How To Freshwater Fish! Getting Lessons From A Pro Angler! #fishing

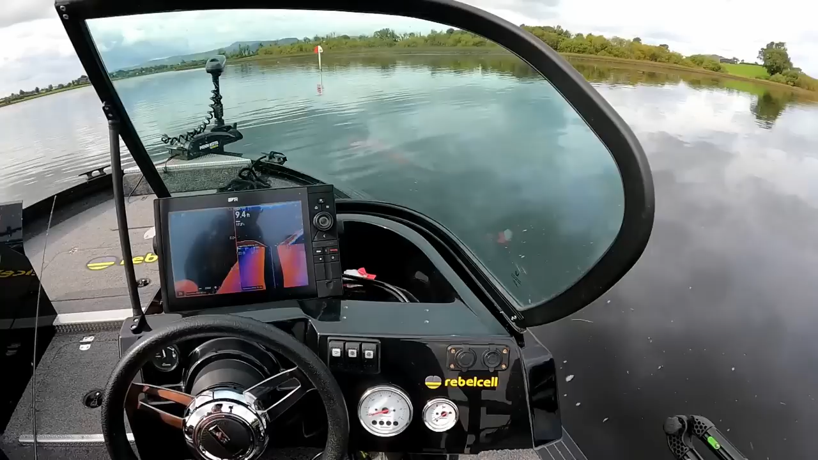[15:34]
coming down the river but anyway so i'm putting this up on the shallow point and what you might see it on the finder
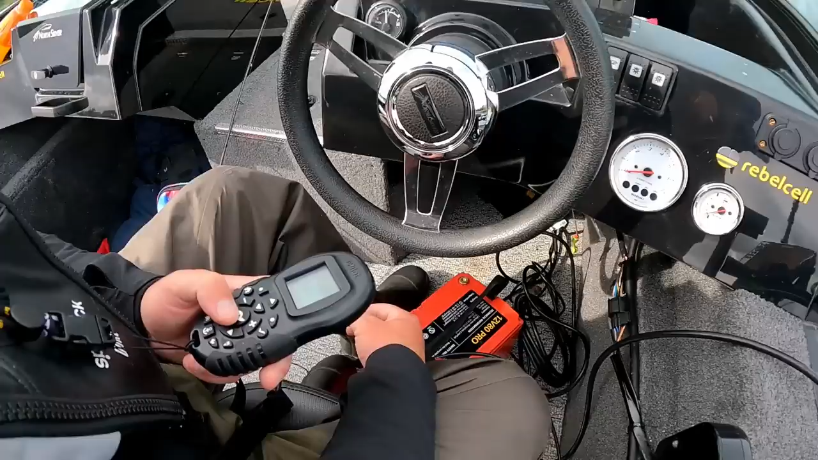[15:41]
the fish tender then hug the top of the drop off so they'll all be in around here anyway i'll see you in a minute
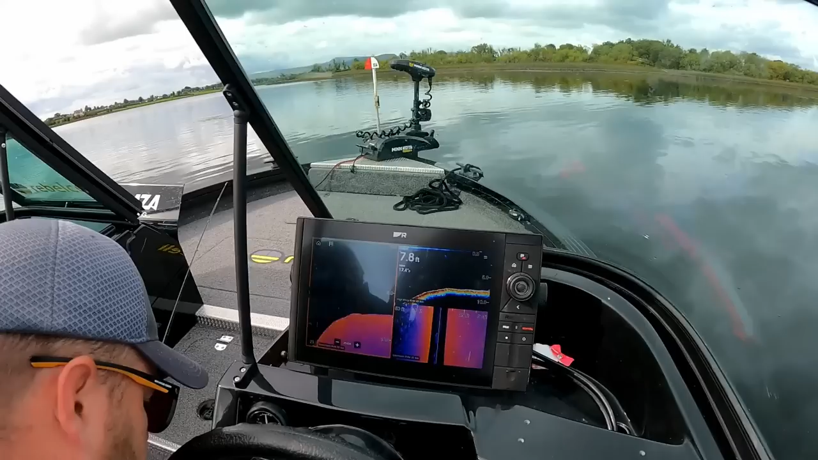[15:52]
On screen: depth 7.8 ft
i love that the way you can just move your boats with the remote control yeah just to anywhere you are there just to nudge